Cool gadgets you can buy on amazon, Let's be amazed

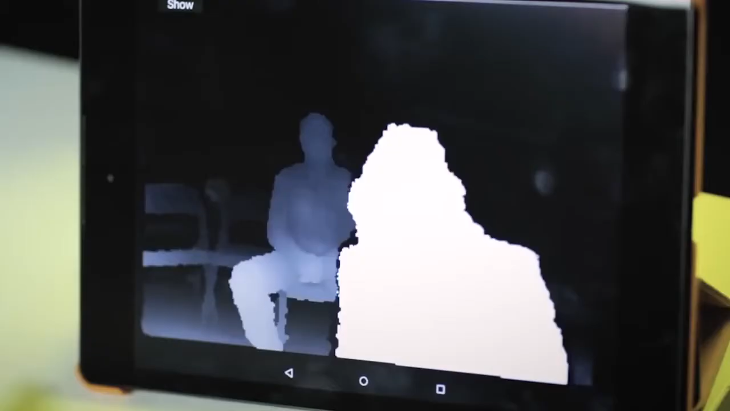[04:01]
a cane or a guide dog ox site can adjust to the specific characteristics of each user and improve visual signals increasing image contrast